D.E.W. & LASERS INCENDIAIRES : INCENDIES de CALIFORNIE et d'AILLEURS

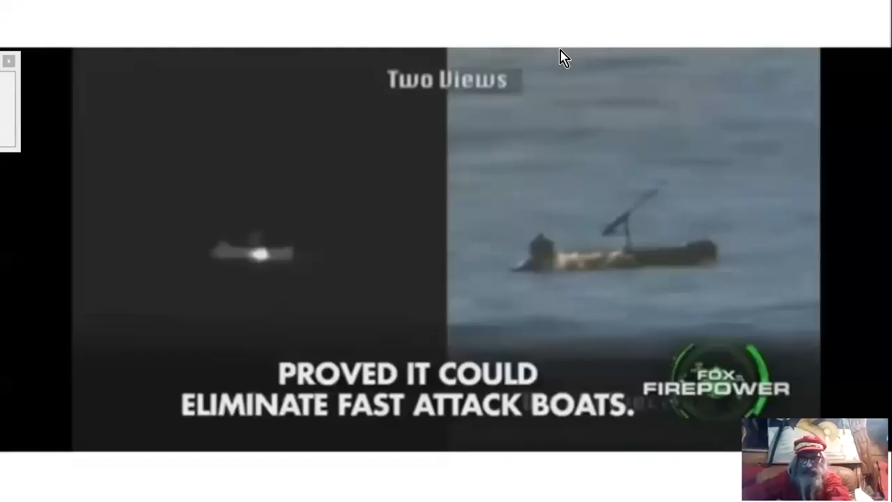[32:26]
Bon, ce gendarme pourrait éliminer aussi des bateaux, ça peut tout éliminer à condition qu'on soit dans l'axe.
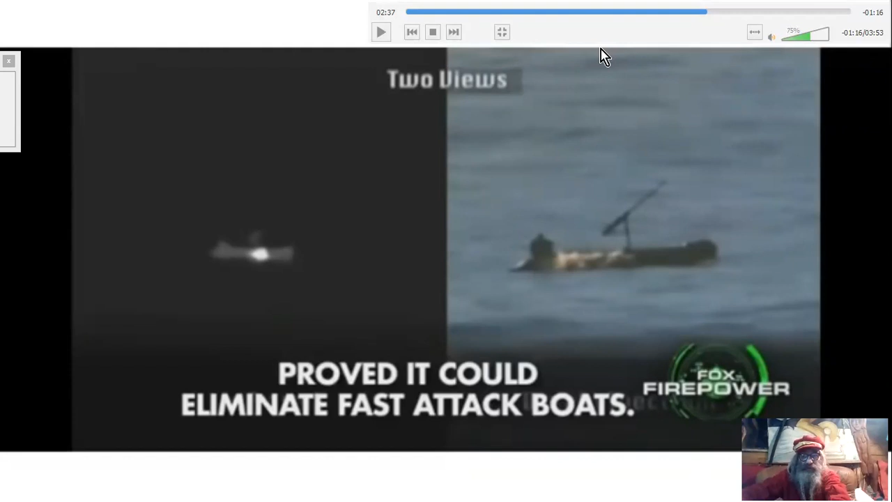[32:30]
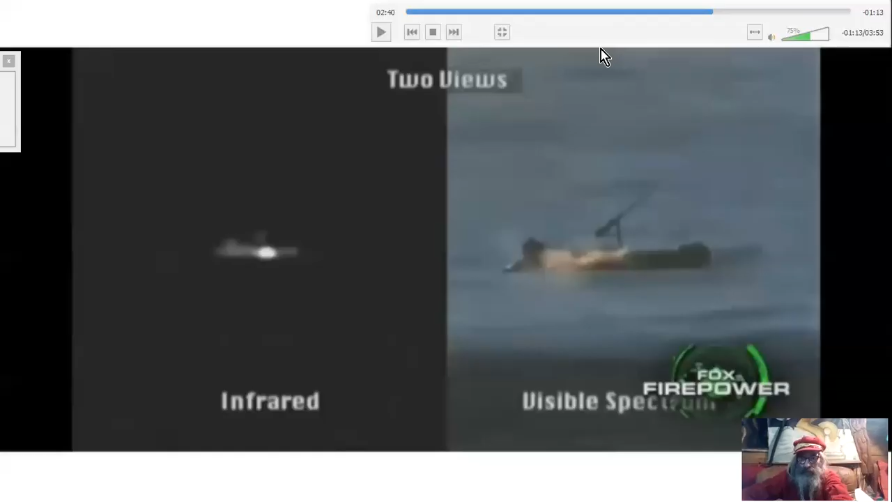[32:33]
Par exemple, là, on vous montre ce que vous verriez normalement mais ce qu'à l'infrarouge, vous verriez en visant un bateau dans le lointain.
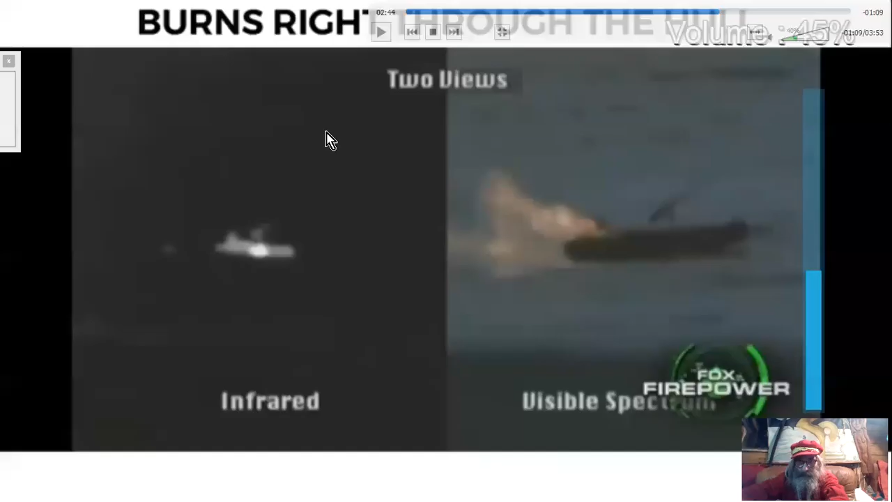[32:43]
Bon, je vous le remets rapidement, le moteur prend feu.